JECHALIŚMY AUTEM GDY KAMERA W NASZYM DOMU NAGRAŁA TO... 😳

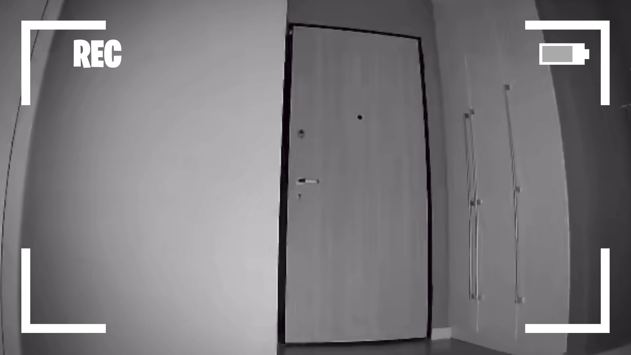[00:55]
Jak widzicie, nasza kamerka dosłownie w ostatniej chwili złapała obraz, który, no, spadł ze szczany. I widzowie, jak ja to zobaczyłam, to się załamałam, nie?